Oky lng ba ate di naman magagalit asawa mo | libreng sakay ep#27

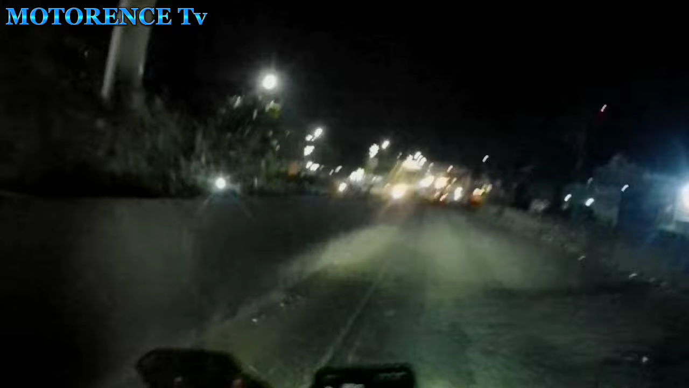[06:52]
Sinuso si Mr. mo? Maisa. Di ba nakakatakot yan? Hindi po. Tapos, ano tayo? Nakaliwa po tayo okay. Sa paglakas. Dito tayo sa 7-11? Anong pagpa? Ano ito?
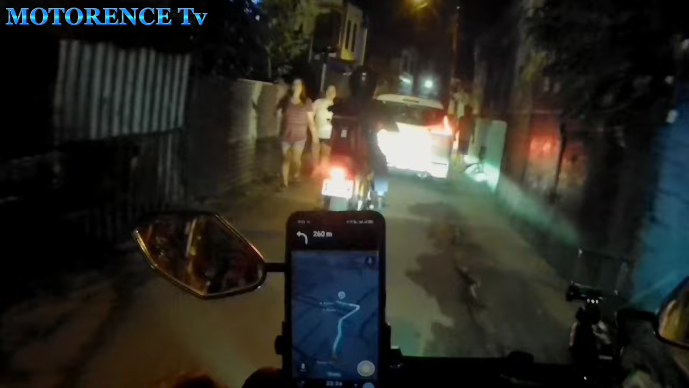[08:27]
Pwede, ha? Tapos... Saan pa tayo, ma'am? Dito po sa kabila pa.
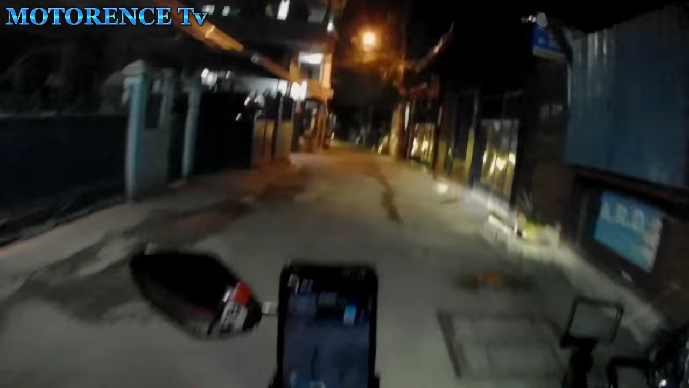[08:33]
Kabilang kanto po. Walang tagus, walang ano to ma'am? Walang tagus to?
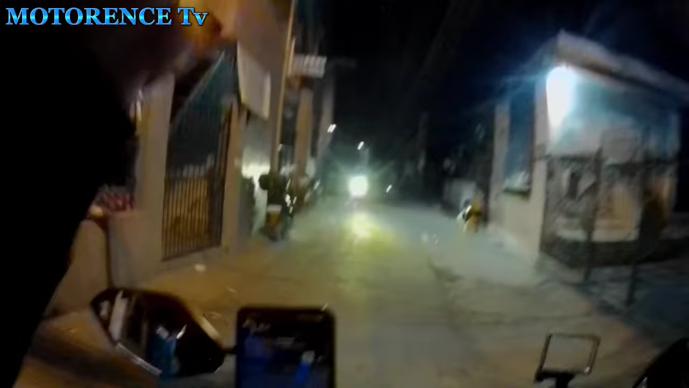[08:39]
Dead na po yan? Pero, dun po sa amin, may tagus ka doon, gaganon ka. Papunta ang Valenzuela? Opo. Diyan din labas mo.
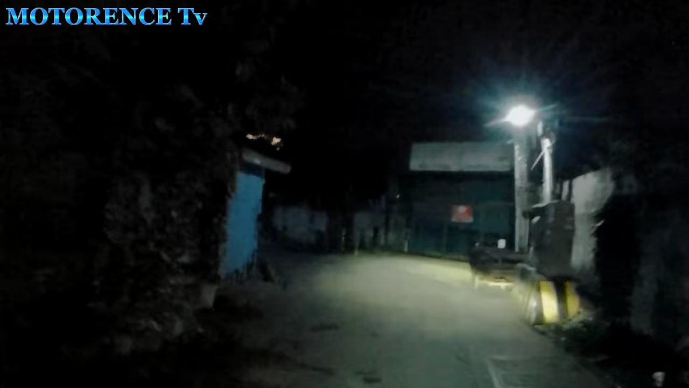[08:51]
Andun? Dito rin? Dito po tayo. Santa Cataria Elementary School na po yun.
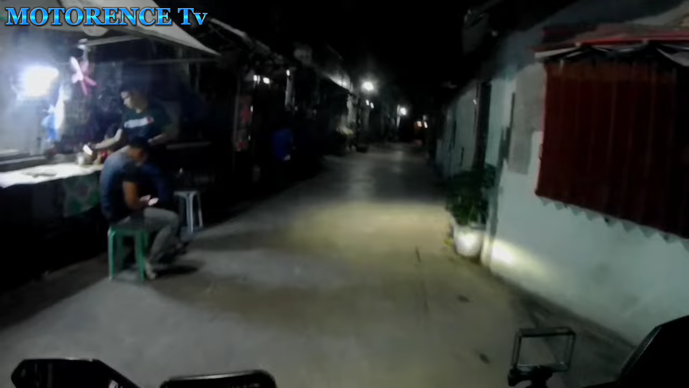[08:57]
Kasi ang andaan, kuya. Oo, yes ma'am. Sa may St. Francis. Oo. Sa may simbahan.
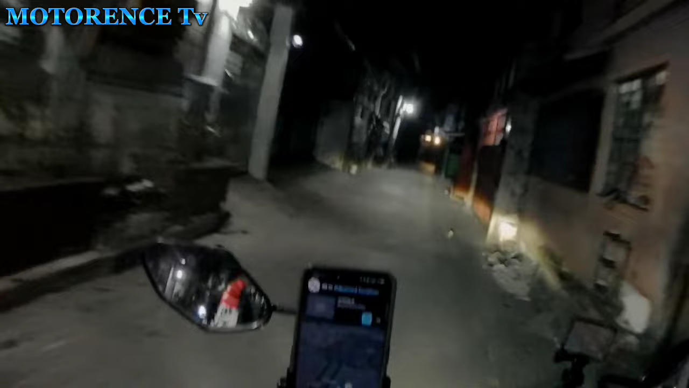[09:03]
Okay. Tapos? Dito po kanan. Kanan.